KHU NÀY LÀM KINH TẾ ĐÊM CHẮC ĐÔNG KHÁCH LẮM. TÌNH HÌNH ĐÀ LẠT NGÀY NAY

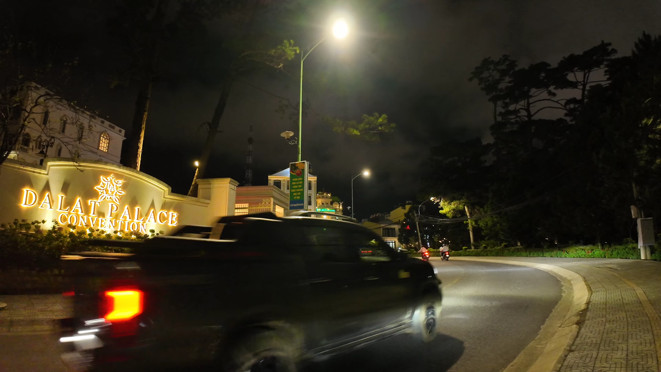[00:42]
Đi thẳng theo hướng này là chúng ta lên đường Trần Phú quý vị ha. Ở đây là khách sạn Palace này. À Đu Bắc quý vị. Đúng rồi, Palace quý vị ơi. Mình lâu lâu bị tưng sao á.
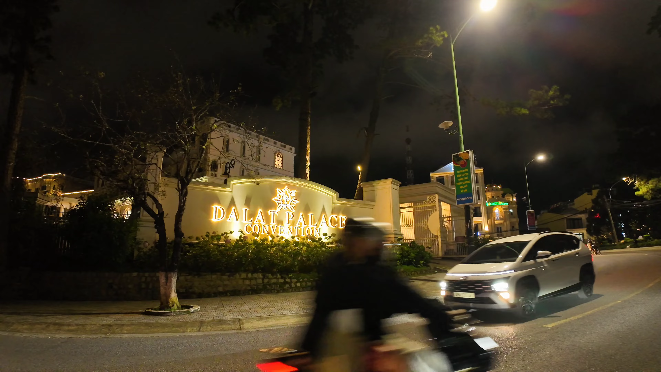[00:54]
Trí nhớ nó nhiều lúc nó hơi kém rồi quý vị ơi. Lồn tung phèo hết lên. Khách sạn 5 sao rồi quý vị. Đu Bắc và Palace là nó nằm cạnh nhau, cùng chung một chủ đúng quý vị ha.
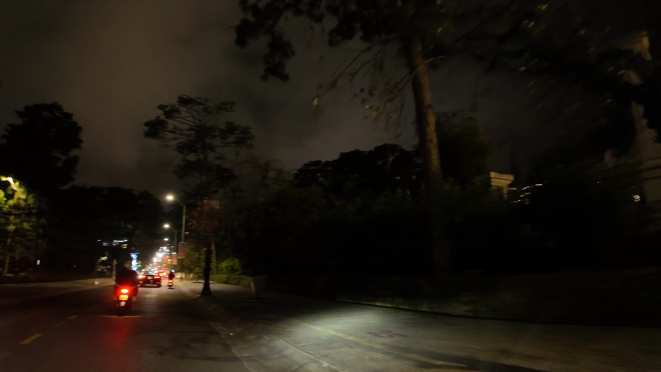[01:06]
Đi theo hướng này là chúng ta xuống bờ hồ Xuân Hương, về với quảng trường Lâm Viên.
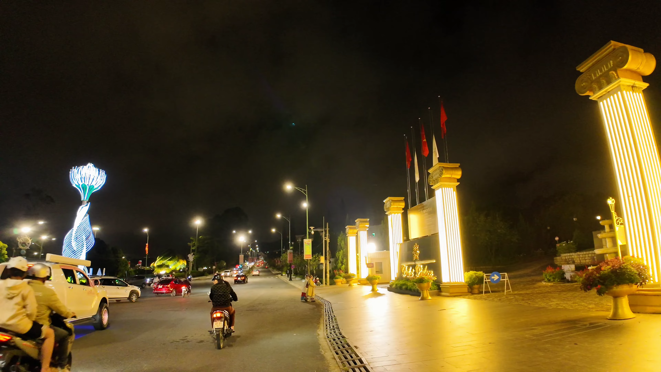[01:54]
Đó, cổng bây giờ là cổng này là cổng chính rồi quý vị. Ngày xưa cổng chính nó nằm ở trên đường Trần Phú.
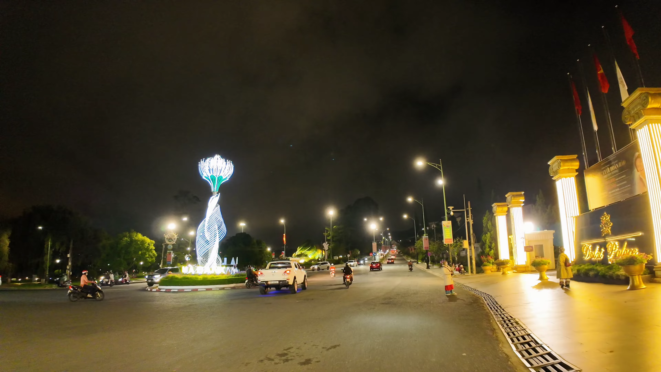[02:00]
Cổng dưới này là bít luôn, bây giờ là họ mở thành cổng chính ha. Đó, chạy thẳng ra hướng ngoài kia là ra quảng trường Lâm Viên.
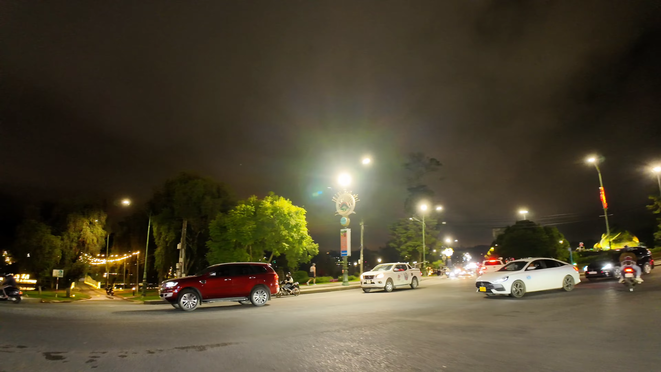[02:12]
Vòng xuống dưới này là hồ Xuân Hương.
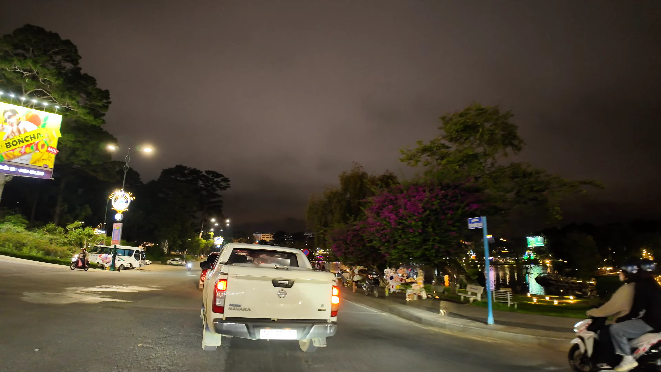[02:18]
Để mình chạy thẳng là chúng ta đi về chợ Đà Lạt luôn quý vị.
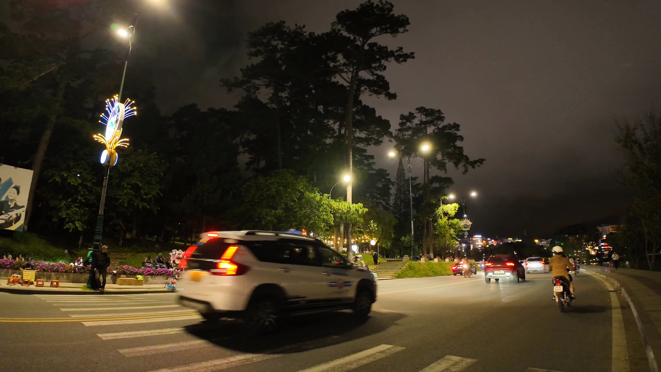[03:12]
Gọi là công viên Trần Quốc Toàn đó. Khu vực này nếu như mà làm kinh tế đêm thì tuyệt vời lắm quý vị. Tại vì nó nằm ngay trung tâm và nó có cái sự kết nối liên hoàn giữa chợ đêm và quảng trường Lâm Viên. Khi bà con mình ở bên chợ đêm đi ngang qua đây thì kiểu gì cũng ghé vào kinh tế đêm này để vui chơi ăn uống, đó, mua sắm, rồi ra quảng trường Lâm Viên và ngược lại. Tại vì nó nằm ở giữa, từ đây ra quảng trường Lâm Viên tầm 200m mà vào chợ cũng tầm đó luôn quý vị.
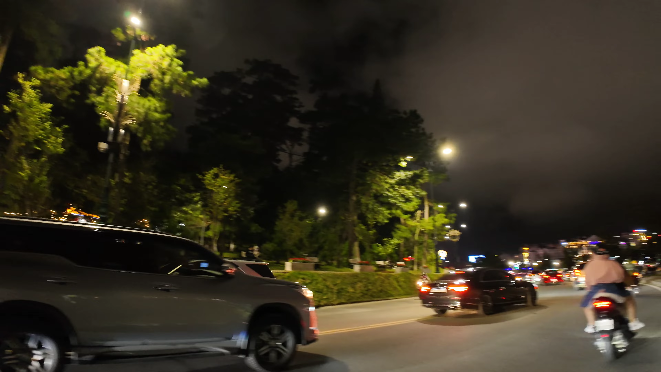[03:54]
Đó, cái đồi thông này này, làm kinh tế đêm ha.
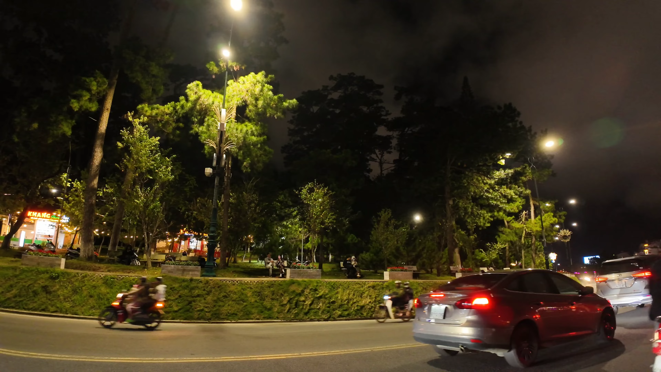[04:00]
Thì nói chung là ở bên thành phố họ cũng có tính toán rồi đó quý vị. Tính toán rồi nhưng mà chưa biết là họ sẽ chỉnh trang và làm cái gì được quý vị ha. Đồi thông rất là đẹp, nằm ngay trung tâm. Nhưng mà bây giờ cũng để làm công viên, với lại nhiều lúc xe cộ rồi rác rưới rồi nó cũng khá là nhát nhát và hơi tối tối. Nếu chỉnh trang dọn dẹp lại tổ chức kinh tế đêm vừa phải thôi quý vị,
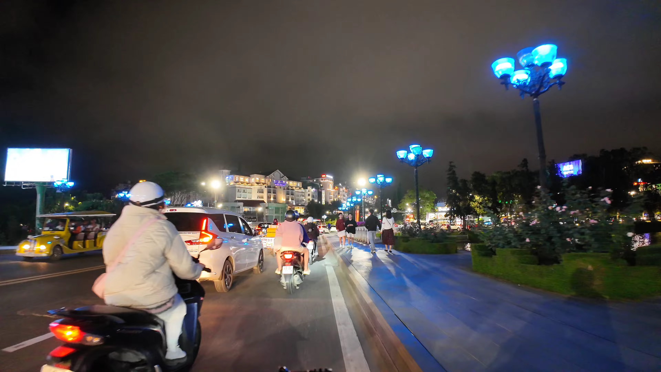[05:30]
nhưng mà bây giờ họ đã rơi rụng đi bớt nhiều rồi đấy. Còn đây là cầu Ông Đào ha, ở bên đó qua bên này có 200-300 mét chứ mấy quý vị.
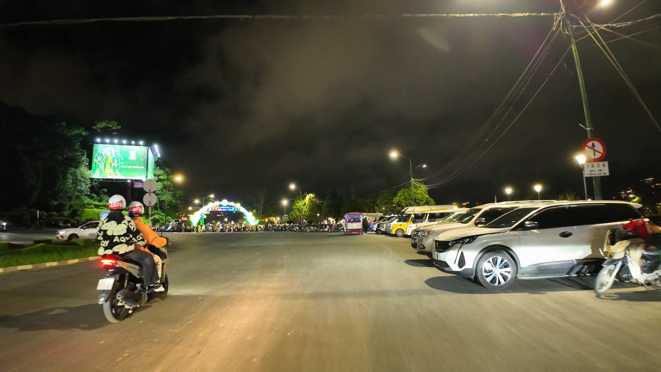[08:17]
Ở ngoài này là khu phố đi bộ Trần Quốc Toản ha.
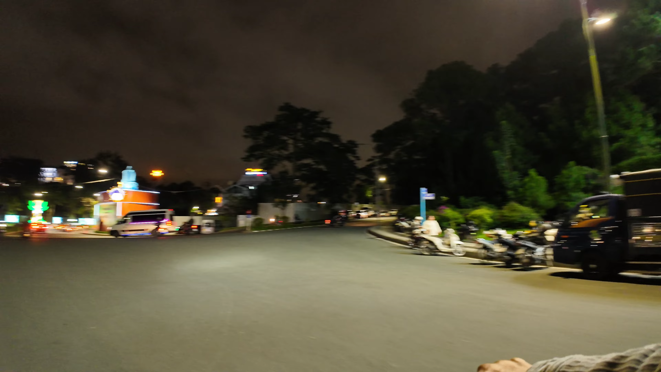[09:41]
Nếu rẽ phải là chúng ta vào đường Đinh Tiên Hoàng ha, lên ngã năm đại học.
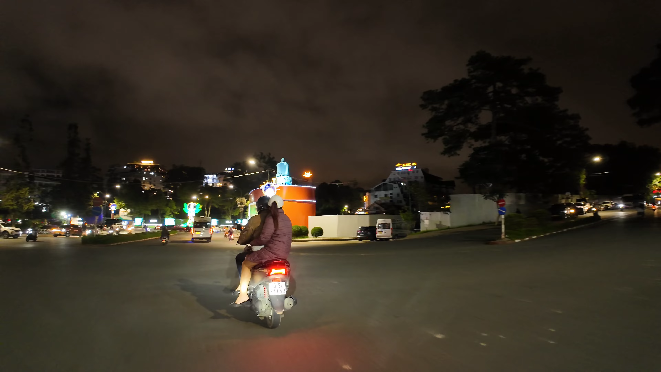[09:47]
Ở đây người ta đang chuẩn bị tổ chức cái hội chợ đấy quý vị.
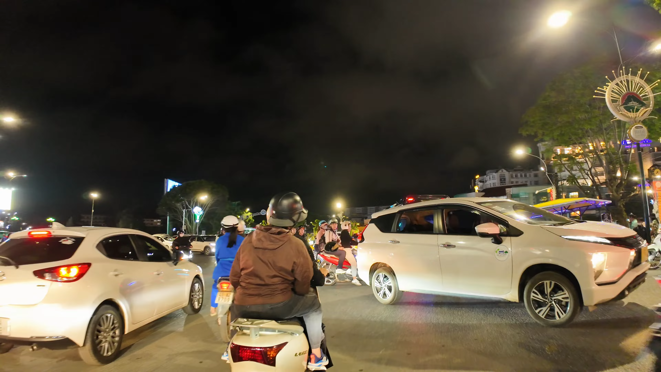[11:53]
Vào trong này là chợ đêm ha, cuối tuần gái là thấy đông vui tấp nập liền, cái đầu tuần nó cũng vắng vẻ lắm quý vị.
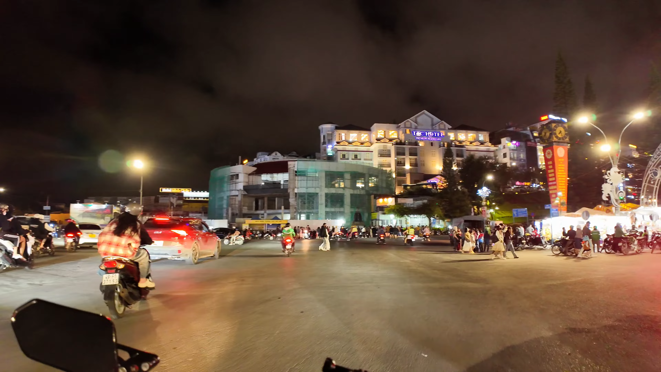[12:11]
Ở dưới này người ta cũng làm khu phố đi bộ luôn quý vị ha.
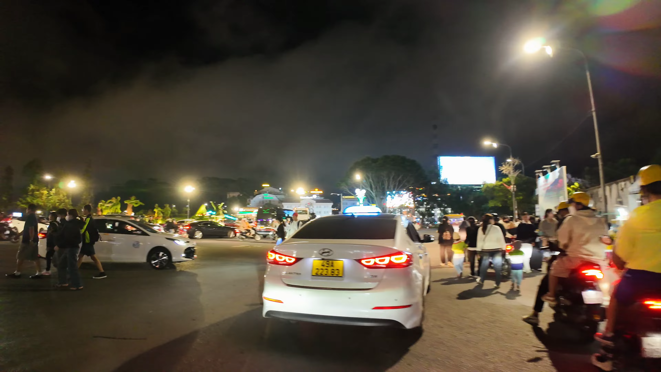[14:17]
Hôm nay thấy đông vui cho nên chỉ là cứ quần quần ở trung tâm này thấy người cho nó vui quý vị.
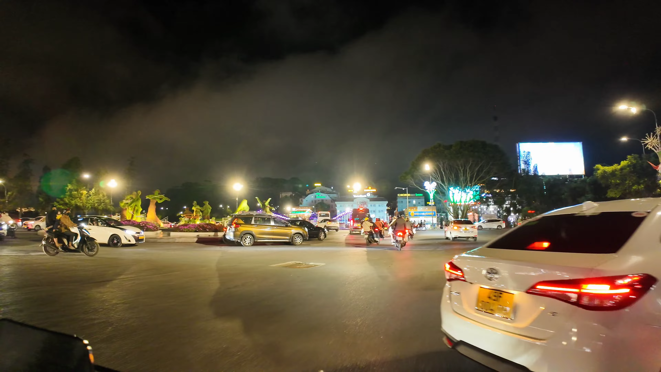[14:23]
Những cái xe đoàn, xe tour người ta hay đổ khách ở trong này nè.